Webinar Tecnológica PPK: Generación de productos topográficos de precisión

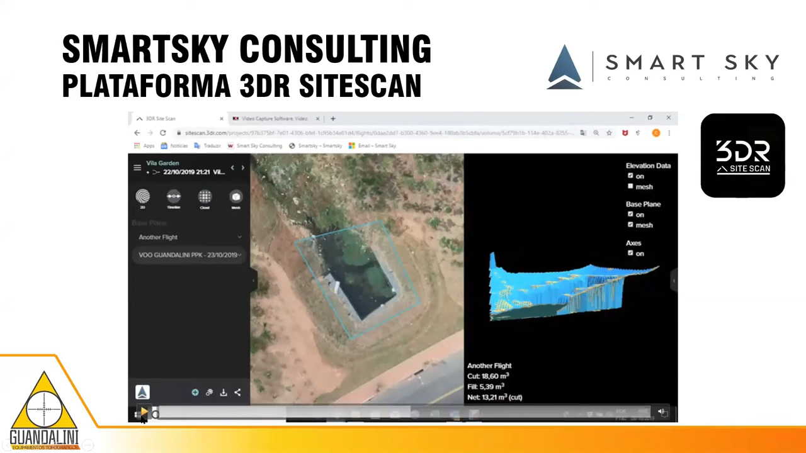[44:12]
encaixó perfecto, XYZ. Fuera disto, podemos hacer un timelapse para ver el XY aquí. Entonces, vamos a comparar el teu vol versus nuestro vol.
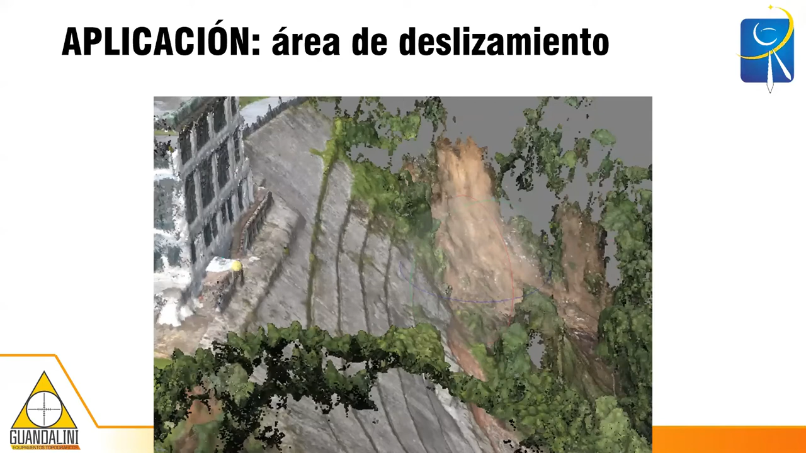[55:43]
y la presencia del hombre no es permitida entonces cuando se utiliza PPK es posible hacer este mapeamiento acá es lo mismo esto es un aterro en brasil que tuvieron un problema de deslizamiento